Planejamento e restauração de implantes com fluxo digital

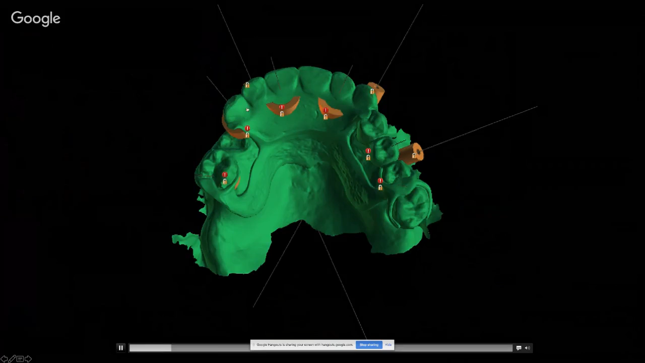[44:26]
Ela tinha essa removível que foi escaneada também, então tinha essa referência de oclusão e de plano de cera, foi o que eu utilizei.